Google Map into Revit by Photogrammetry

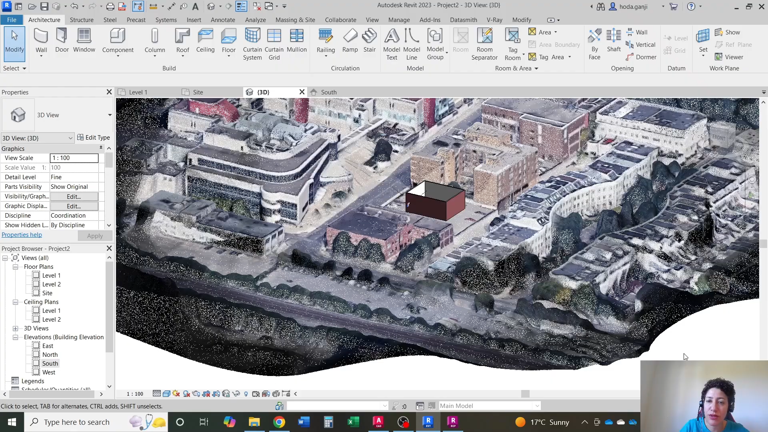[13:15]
you can create this adjacent building as a mass.
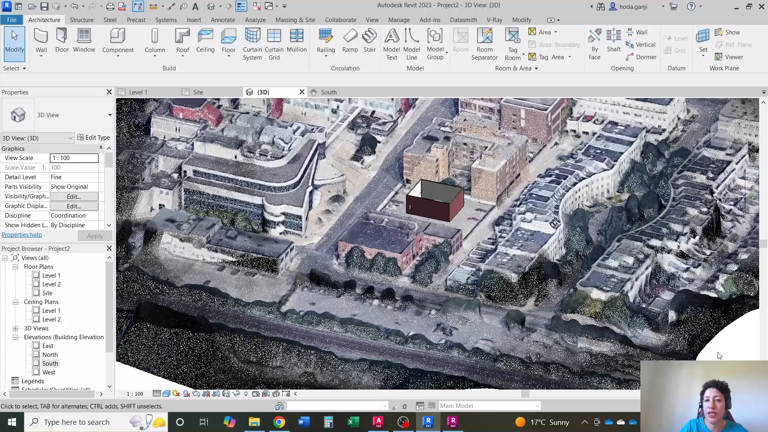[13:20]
And its height is going to be very correct rather than just estimating how high that building is.